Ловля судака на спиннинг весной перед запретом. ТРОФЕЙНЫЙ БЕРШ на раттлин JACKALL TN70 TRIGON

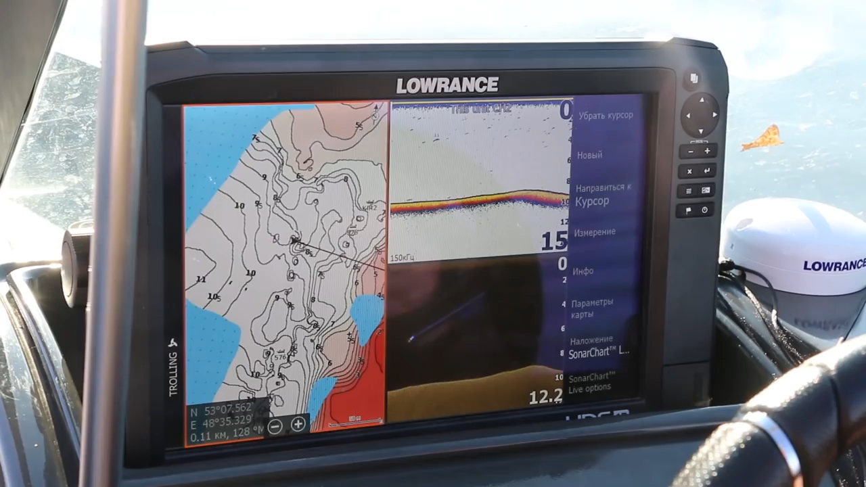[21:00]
Ну вот, собственно говоря, нашли да. место, где есть рыба. Много. Сейчас мы выставимся немножко поглубже, будем работать с разной стороны свалы. Вся рыба где-то на девятке.
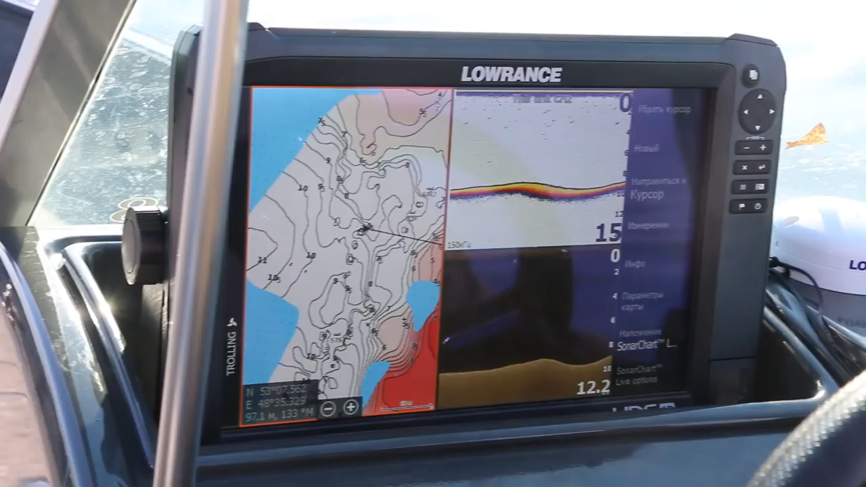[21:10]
8-9. Вот как раз туда-сюда.
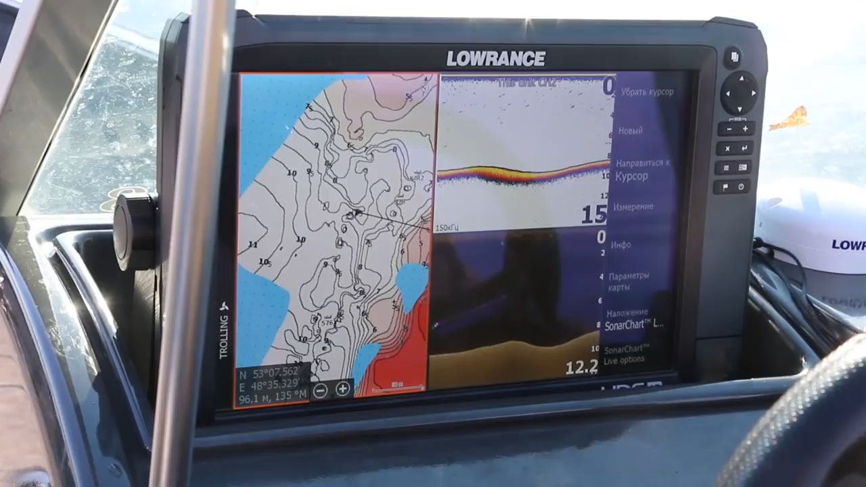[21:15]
Поменяли точку, стали чуть глубже. В надежде поймать крупнее.